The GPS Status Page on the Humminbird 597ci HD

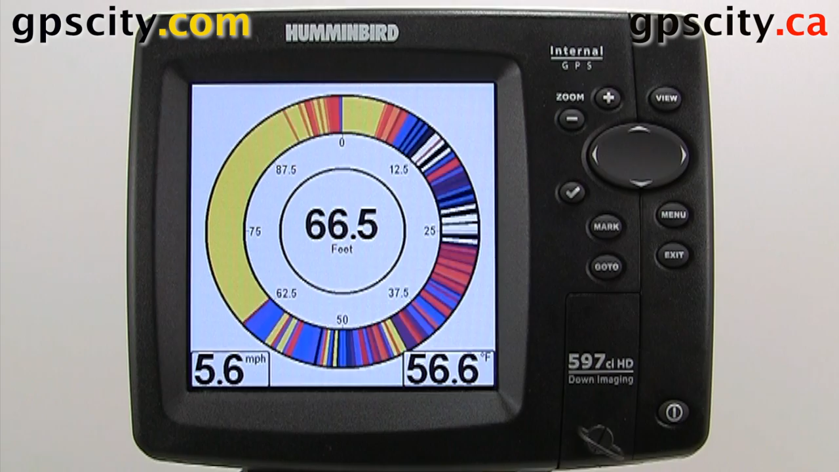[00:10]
On screen: depth 66.5 ft, water 56.6°F, speed 5.6 mph
We have a 597 CIHD in front of us today. To access the screen, first we need to go into our main menu, go to Views, then to the bottom of the Views menu.
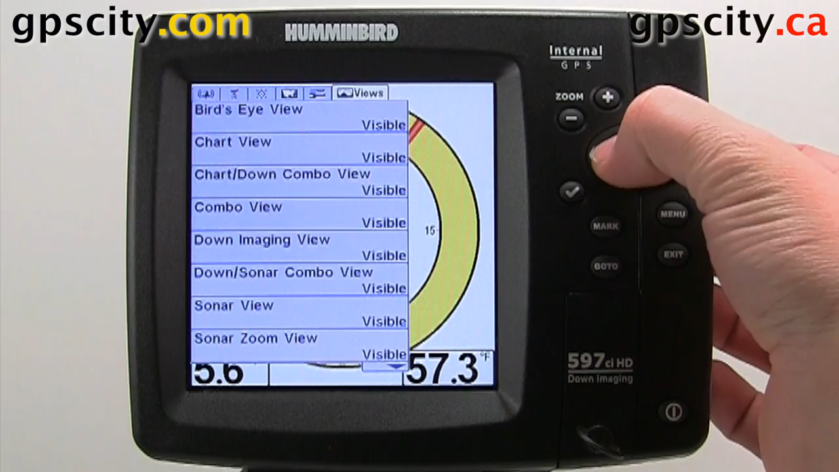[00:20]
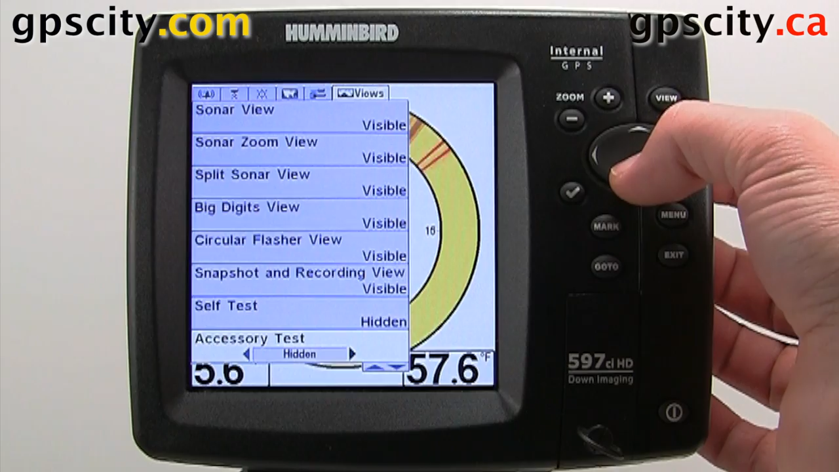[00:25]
We'll see GPS Diagnostic view here. We need to make that visible.
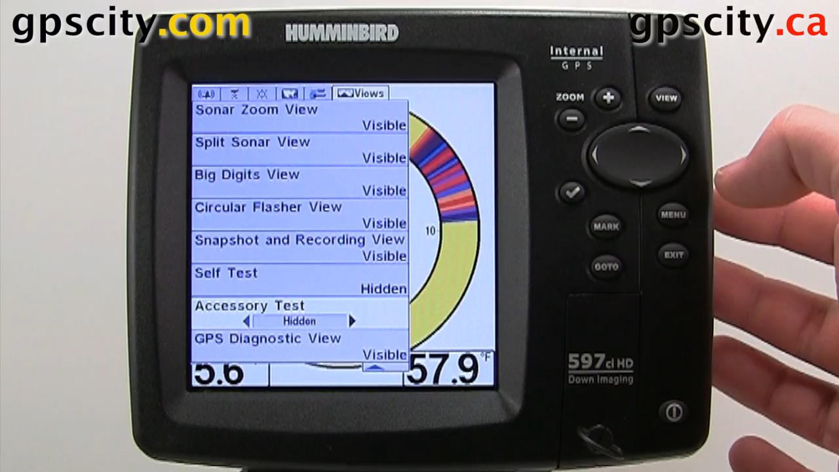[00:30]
Once visible, we can back out and then page over to the GPS Diagnostic screen.